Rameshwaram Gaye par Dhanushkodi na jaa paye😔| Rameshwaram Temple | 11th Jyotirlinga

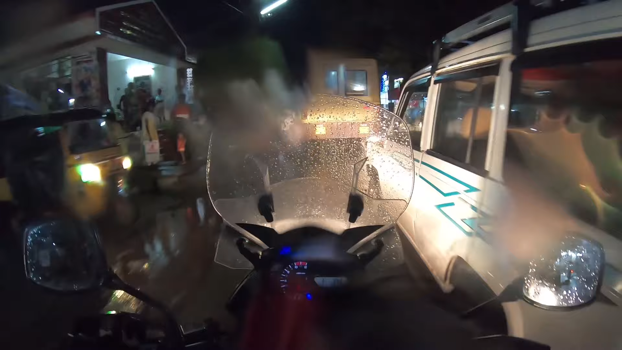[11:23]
यहां पे जितने भी बोर्ड्स है सब तमिल में है एक भी इंग्लिश में नहीं है और अभी थोड़ी बारिशकन है उन्हें ने माप लगाया हुआ है तो थोड़ा बत मैंज हो रहा है रुक टाटा हूं मों रुक